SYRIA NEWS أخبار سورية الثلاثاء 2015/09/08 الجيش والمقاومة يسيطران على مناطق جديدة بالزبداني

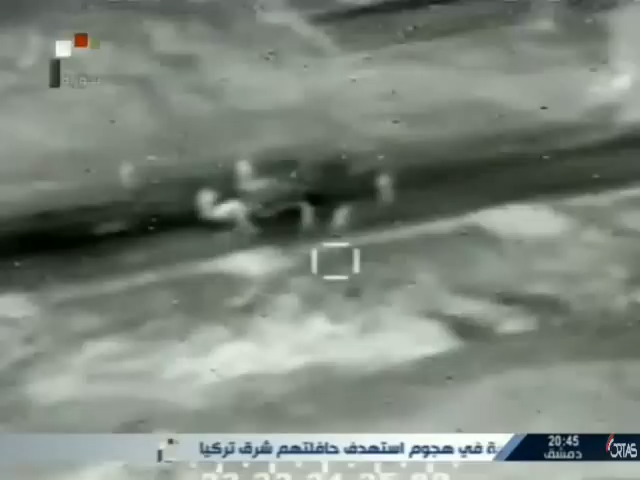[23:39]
من ثماني سيارات في قرية الصالحين جنوب الموصل ما ادى الى تدمير الرتل بالكامل